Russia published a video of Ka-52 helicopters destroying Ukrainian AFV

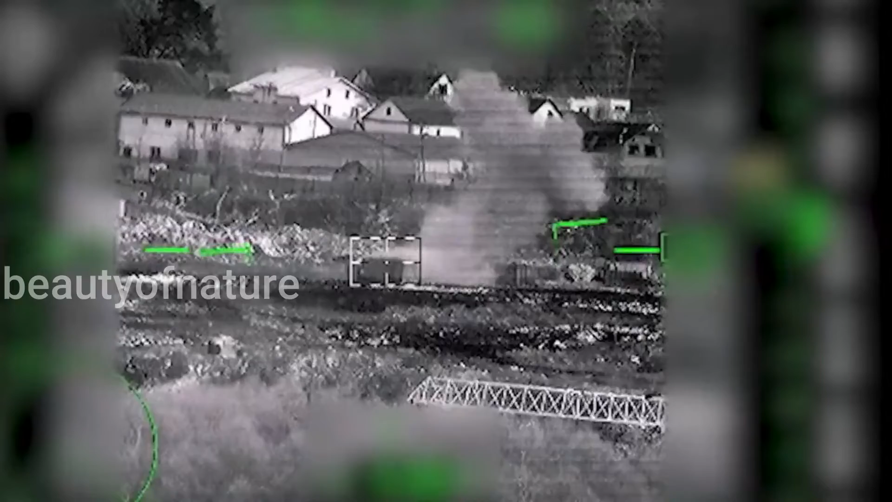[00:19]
of the armed forces of Ukraine using missiles fired at low altitudes.